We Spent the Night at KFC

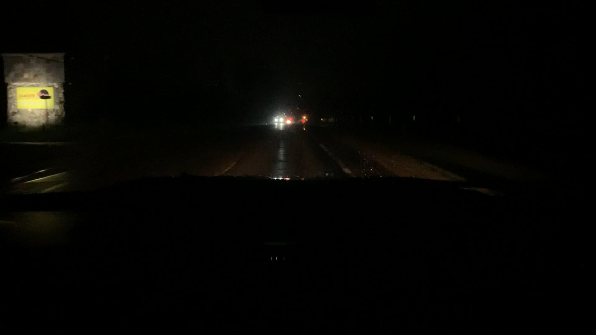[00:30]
We were rather confident driving there that no one else would be crazy enough to show up at midnight, but we were surprised. Oh, there's a car. There's two cars. There's lots of people.
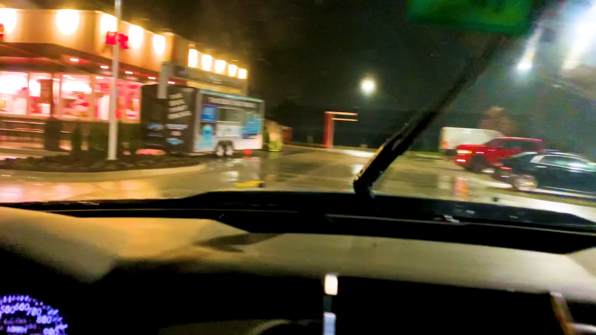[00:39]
There's a tent.
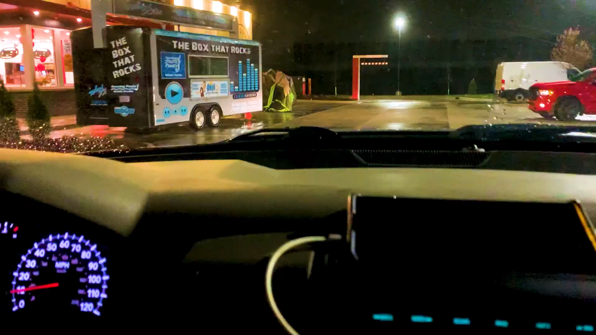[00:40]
Someone's got a tent going. Someone feed us. We'll pull up next to him, we're good.